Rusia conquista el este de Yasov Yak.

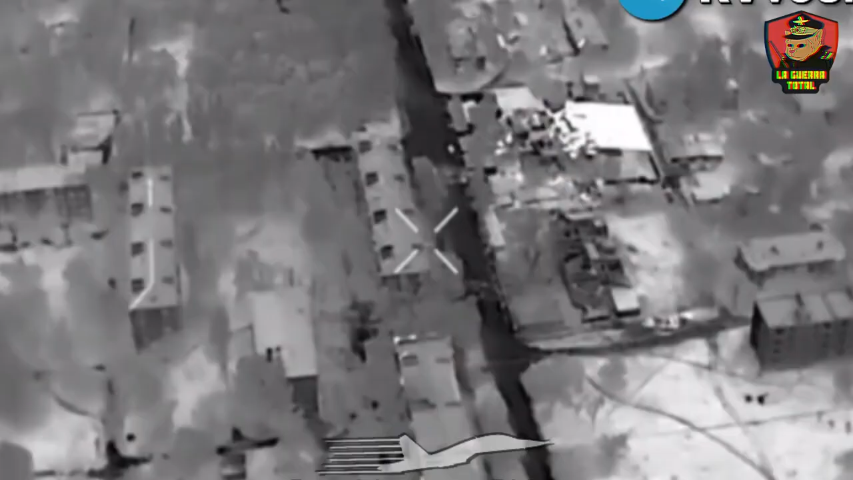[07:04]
Para fortalecerla,
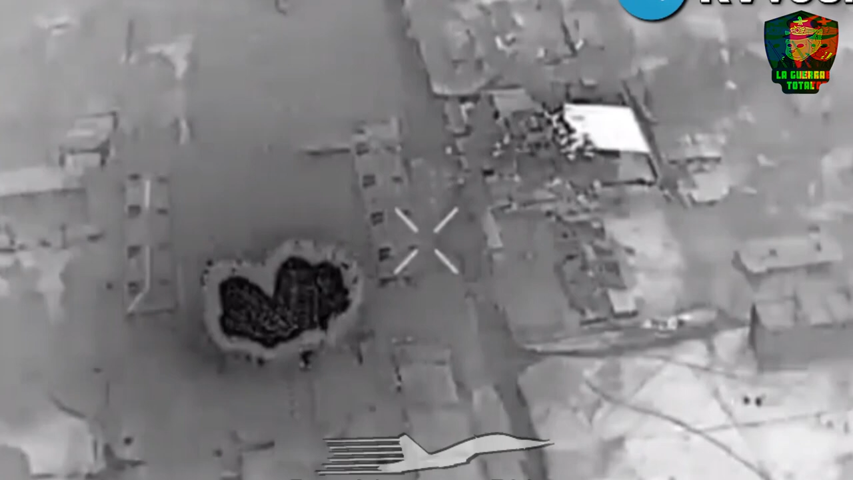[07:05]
los ucranianos decidieron añadir batallones adicionales de diversas fuerzas, incluyendo el 26º Batallón de Defensa Territorial,
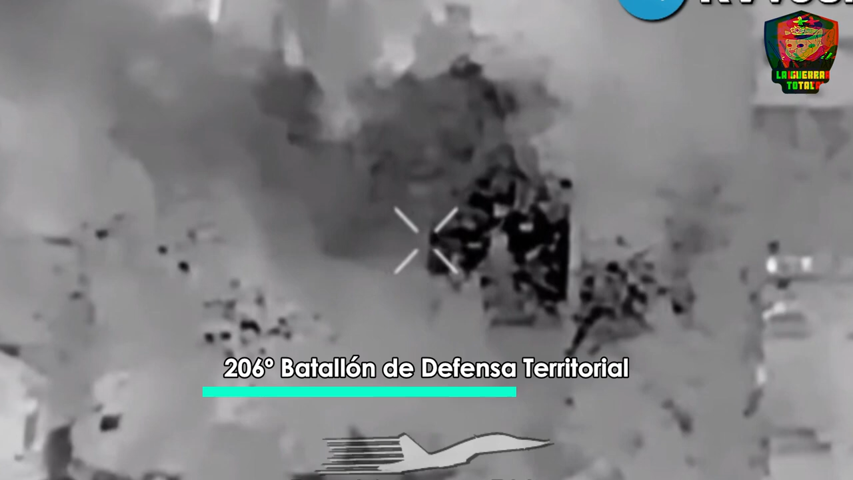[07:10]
con el fin de estabilizar la situación antes de cualquier ofensiva rusa.